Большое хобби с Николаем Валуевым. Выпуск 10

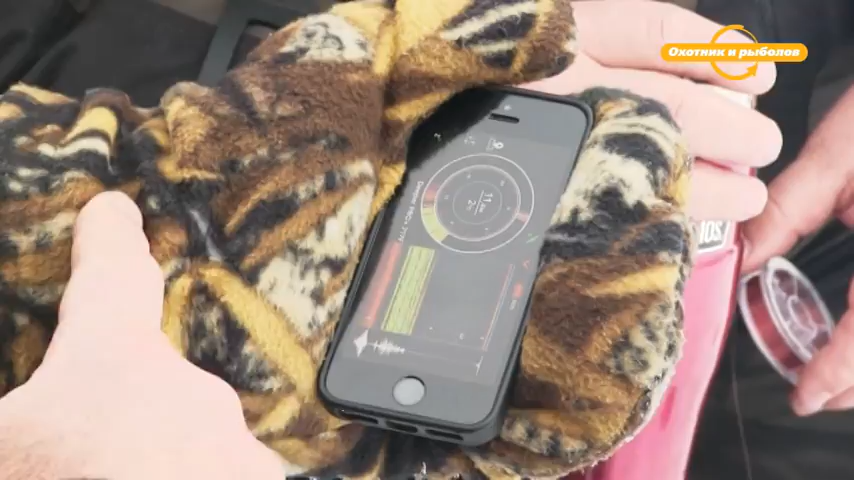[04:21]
То есть вот сигнал проходит через то, что находится между дном и льдом. Вероятнее всего, что это рыба, потому что здесь на такой глубине травы быть не может. А сколько глубина? А глубина у нас...